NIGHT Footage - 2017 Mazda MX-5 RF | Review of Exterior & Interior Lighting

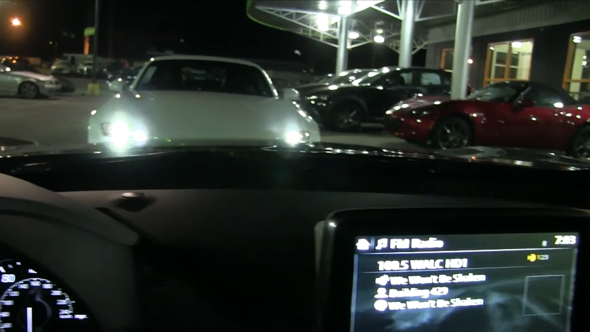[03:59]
i just can't get enough of that white car sitting over there but um also look at that the